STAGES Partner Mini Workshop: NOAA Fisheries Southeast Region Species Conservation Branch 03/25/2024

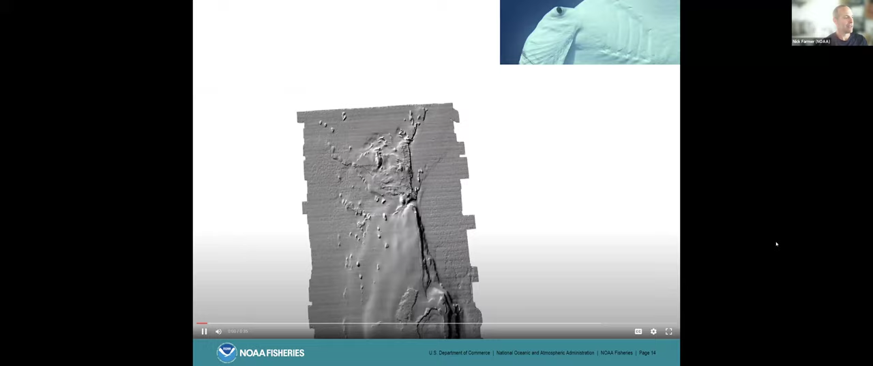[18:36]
But anyway, here's the animation of that movement. So this is through an array that's been set out by Texas A&M University,
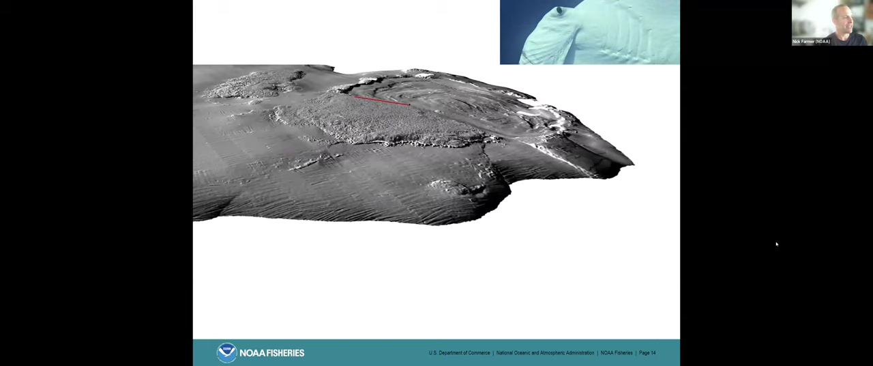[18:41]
so a place near and dear to you guys. And these are movements through I believe West Flower Garden Bank. And so this is acoustic tagging data here. So your tag locations are going to be determined by receiver placements in terms of where you're getting your position fixes.
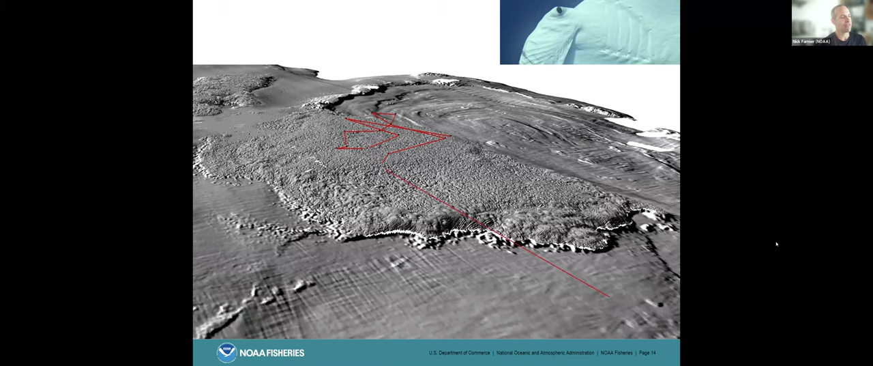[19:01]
Those receivers are going to record every time that the manta ray passes within range, and it'll send out a unique signal code that'll be recorded with a date and time stamp on that receiver.
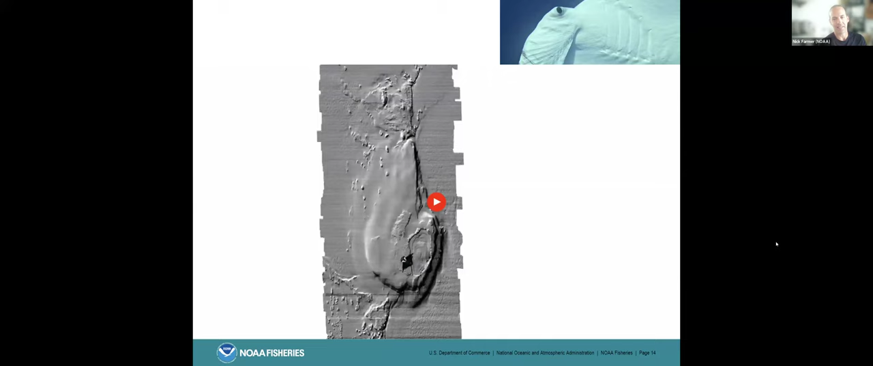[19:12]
And so looking at the satellite tagging data, again,